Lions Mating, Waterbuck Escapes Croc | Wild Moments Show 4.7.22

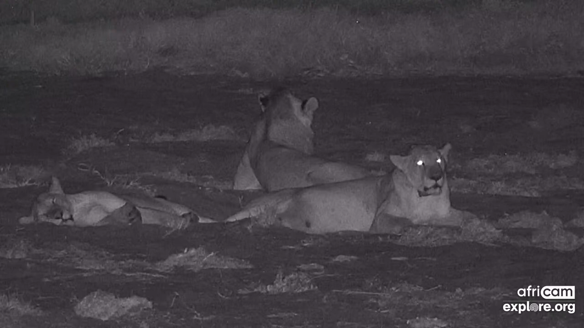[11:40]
That was many, many weeks ago. And we haven't seen any sign of new cubs. So, I mean, I don't know. What do you think, Russell? She's probably lost them. I think so, James. I mean, she's been hanging out with these two cubs of hers for an age now. You know, as long as I've been with Afrikam, they've been hanging out together. And as you say, no sign of cubs in the interim.
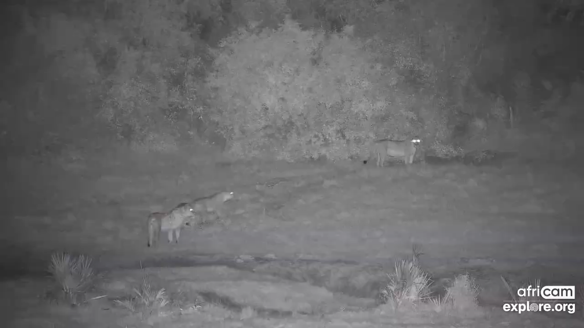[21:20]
And we'll just prevail. There we go. So they're the same three lions, and here comes the big chap, and you can see they're all weary of him. I just want to get his romantic name, because it's a really terrifying name, right up there with Mufasa. M179.
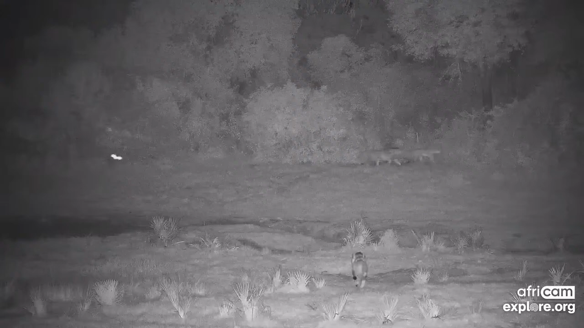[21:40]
How's that? Magnificent. M179, walking towards our three lions. Now what's not unusual here is that they should all move away from him. You can see his head is up. He's striding after them. He's definitely trying to cut them off.
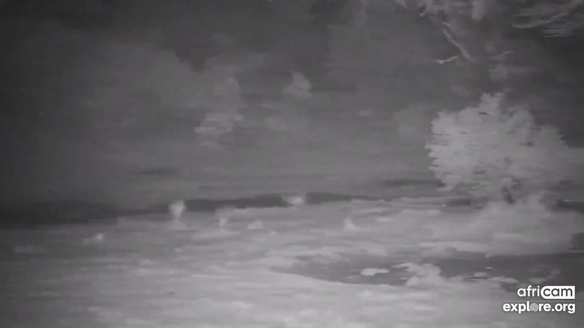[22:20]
He's most likely trying to put old Greedy, which is quite likely his son, although apparently there's some debate over that, most likely trying to put him to flight. Classic shot of a tree.
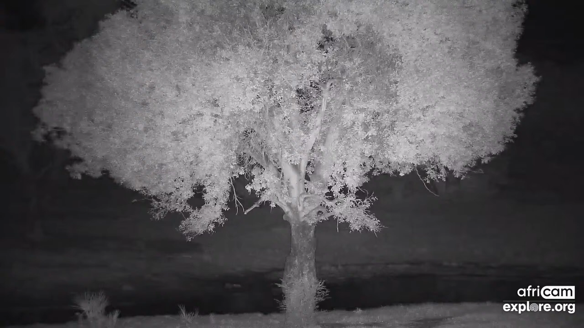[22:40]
Some water. I think he does cut them off. Let's just listen for a sec. Yeah, I'm sure he does. Beautiful night sounds, by the way. 10 bits. There they go. There they go. There they go.
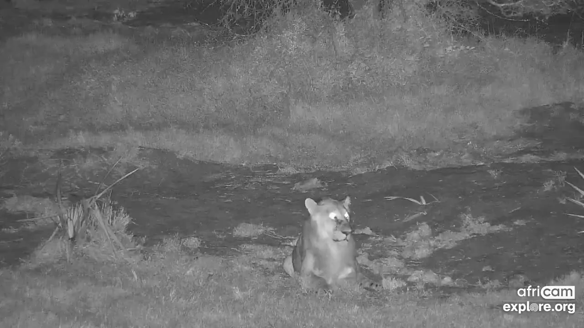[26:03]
Yeah, he could well have. Is that what we're looking at now? My wife is so amazingly fast. That looks like it. And he looks very uneasy as well. Yeah, maybe he did get a smack then. Maybe, yeah. But I still think the growling and fighting we heard would have been mom trying to keep that big male away from him. I agree. But after that, he would never have stood his ground.